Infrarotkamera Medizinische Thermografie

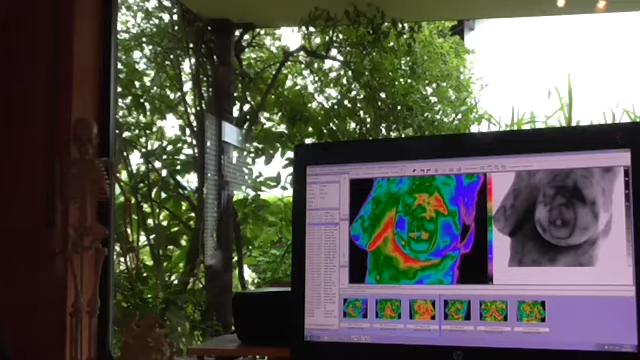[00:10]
ja hallo ich heiße sie herzlich willkommen auch heute wieder auf dem youtube kanal der naturheilpraxis kieser und ich möchte ihnen heute ein wenig etwas erzählen über das verfahren der thermographie thermographie zu medizinischen zwecken speziell heute schwerpunktmäßig wollen wir uns mal anschauen was man mit der thermographie kamera
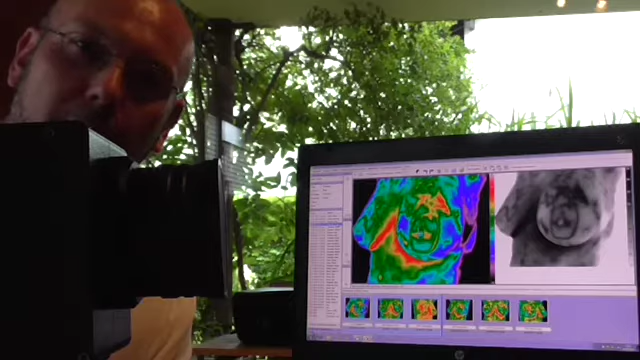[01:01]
sehr hoch auflösend zusammen mit dem programm mama vision entwickelt von herrn professor berz auch in der klinik getestet und eingesetzt nun ist ja die thermographie für die brustgesundheit sehr umstritten unter den ärzten viele sagen es ist nicht aussagekräftig da kann sich jeder sein eigenes bild machen für mich ist es eine sehr schöne methode
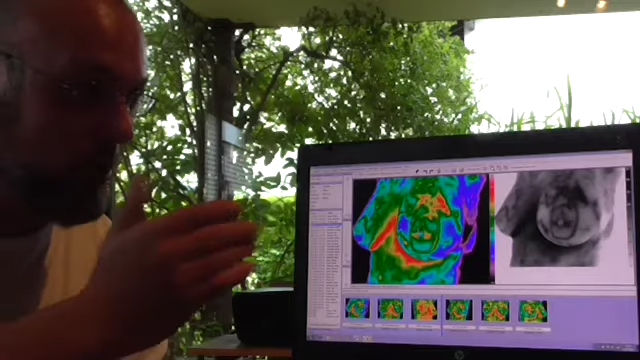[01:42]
der brust mit einer temperaturerhöhung einher wie man hier oben dem äußeren quadranten sieht hier bei dieser patientin
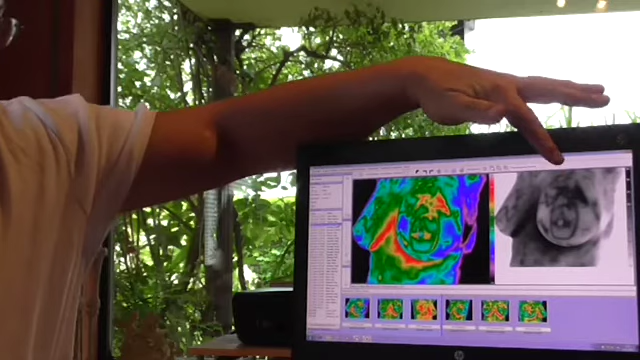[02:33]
man sieht auch hier sehr schön jetzt in der schwarz weiß darstellung die gefäße der brust dass es hierzu veränderungen der gefäße kommt und in dieser schwarz weiß aufnahme kann man dann auch eventuell abnormale gefäß verläufe beobachten und erkennen was dann immer prognostisch rückschlüsse zulässt auf
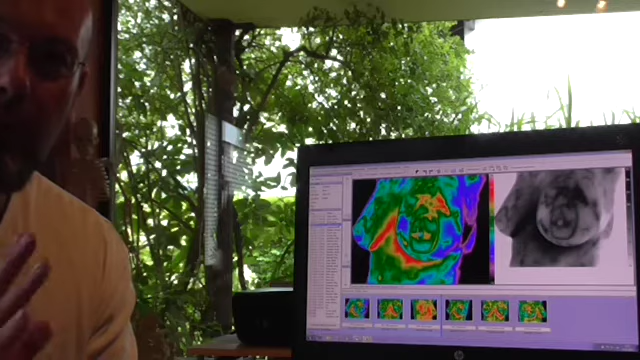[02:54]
den schwere grad der veränderungen ob dort eventuell schon was immer am entstehen ist oder entstanden ist und kann auch hier dann agieren kann dann doch mal ein ultraschall empfehlen oder eine mrt die thermographie versteht sich nicht als ersatz zu konventionellen klassischen methoden sondern als eine ergänzung weil ich hier eben schon im vorfeld im gegensatz zu ultraschall oder mrt eine diagnostik betreiben kann
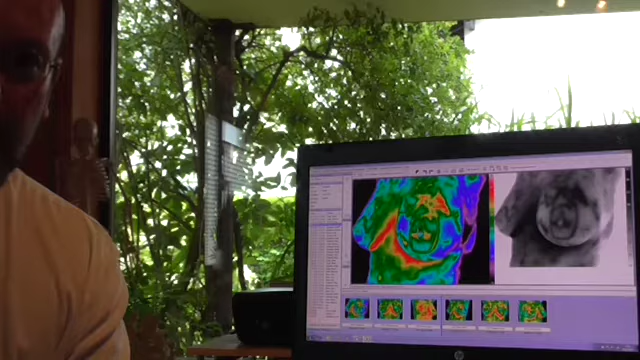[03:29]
erkenntnisse ermitteln kann bevor sich gewebemäßig etwas verändert und das ist eine sehr schöne sache unterstützt ist einfach auch dieser netzwerk assistent sehr hilfreich es wird ein koordinatennetz über die brust gelegt und dann die temperaturen links rechts verglichen das programm weist darauf hin wo eventuell abnormale